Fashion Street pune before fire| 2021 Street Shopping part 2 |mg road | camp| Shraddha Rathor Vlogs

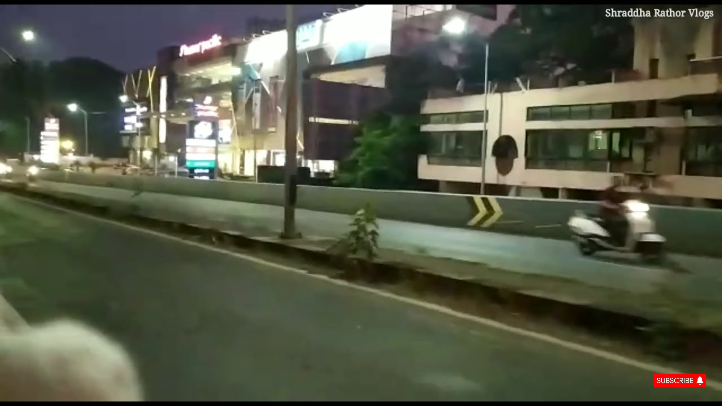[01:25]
अभी हम आँ चुके है कुमार पैसिफिक आप राइट साइड में देख रहे हो राइट साइड में मेरे कुमार पैसिफिक है यहां तक हम पहुच चुके है